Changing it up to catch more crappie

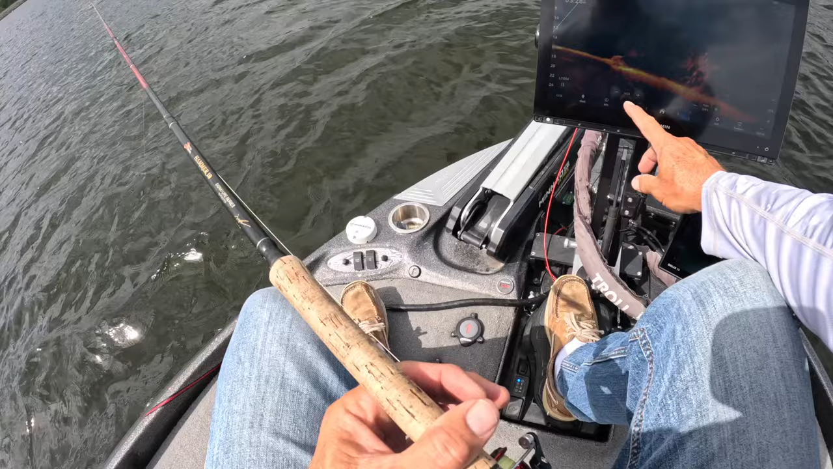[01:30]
look at that this is the spot i have not gone to in a while and we are loaded down so might have an answer for tomorrow morning first group right off the bat so we'll see first drop in there let's see what we got yep he hit it that's a good sign very good sign
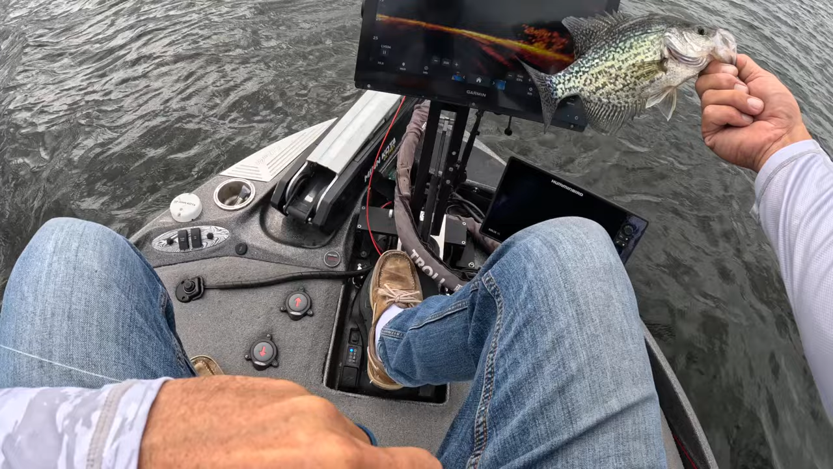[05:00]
bam right there guys great fish right off that pile right there nice and stacked nice and tight i like that when they're tight they seem to be way more aggressive and uh this guy was for sure great great fish now definitely